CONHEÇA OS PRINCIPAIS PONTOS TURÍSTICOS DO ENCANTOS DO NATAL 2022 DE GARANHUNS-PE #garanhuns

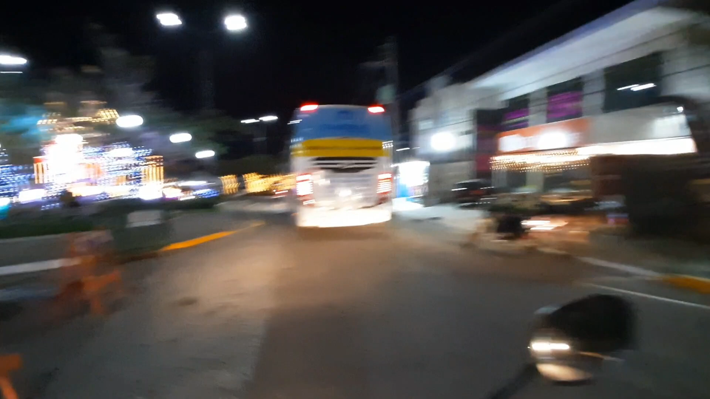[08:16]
O pessoal tem que ter cuidado Aí com os veículos Bastante gente Aqui em Garanhuns Viu
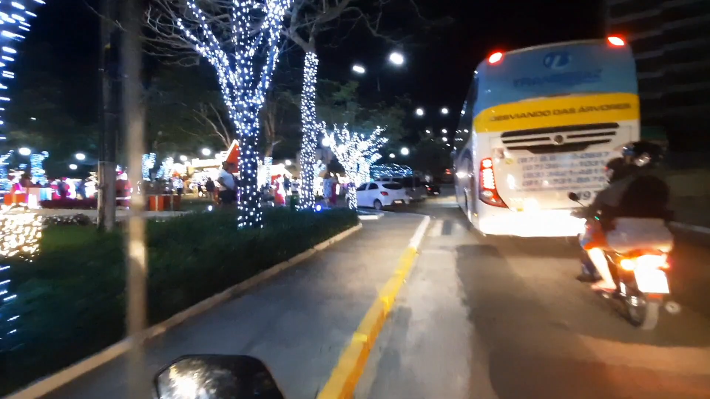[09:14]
Fizemos o retorno aqui Vamos até A saída Da cidade de Garanhuns
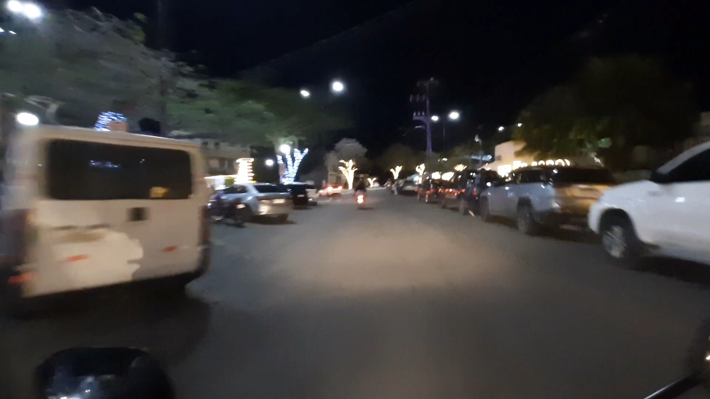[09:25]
Avenida bem bonita Aqui ó
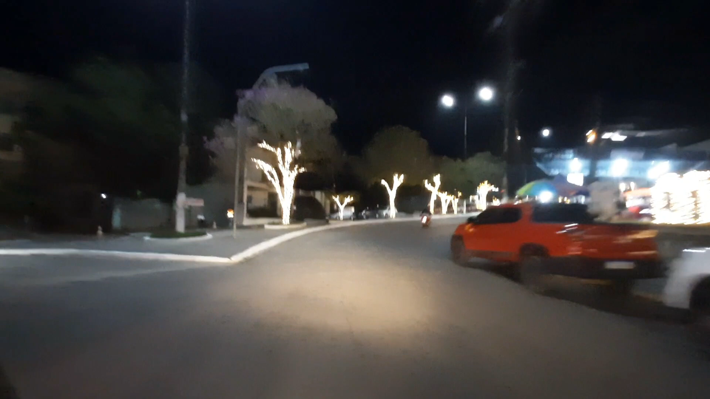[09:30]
Onde a pessoa anda Aqui no centro de Garanhuns É desse jeito Tudo iluminado Com Natal 2022
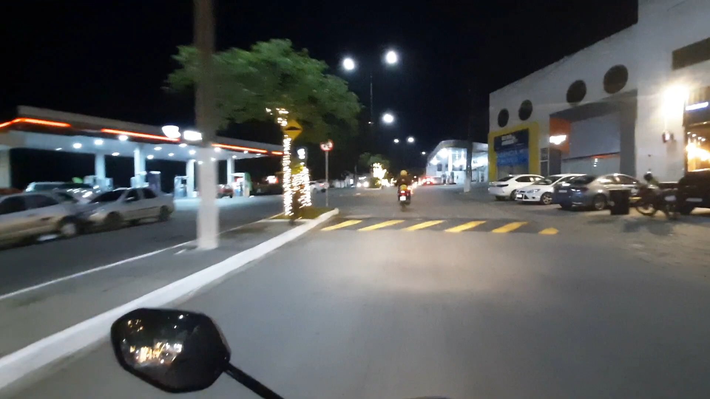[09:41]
Garanhuns Que não deixa Nada a desejar Com o Natal Lá de Gramado No Rio Grande do Sul
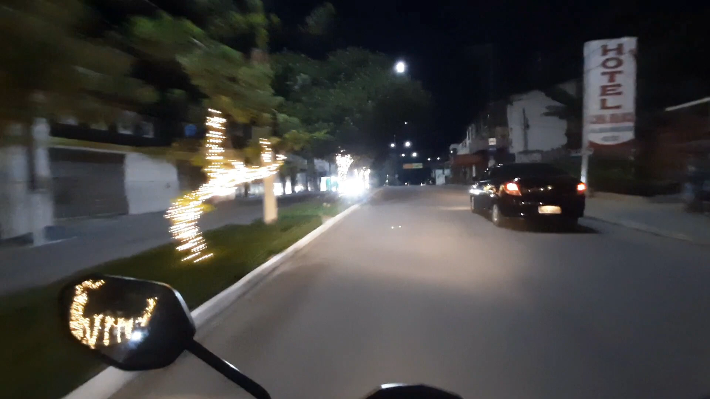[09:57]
Venha você também Visitar Garanhuns No Natal 2022
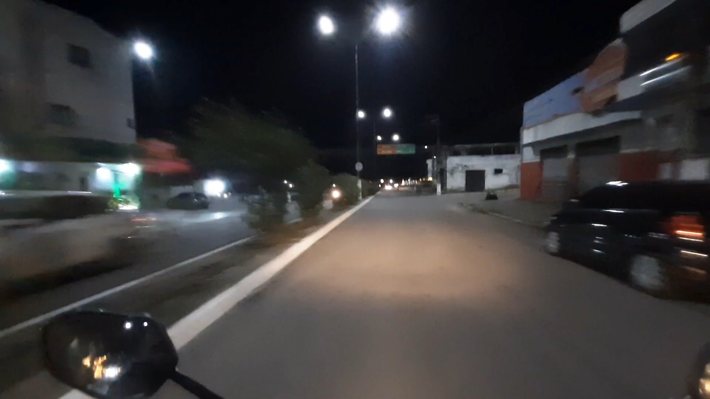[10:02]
Estamos aqui Na saída Da cidade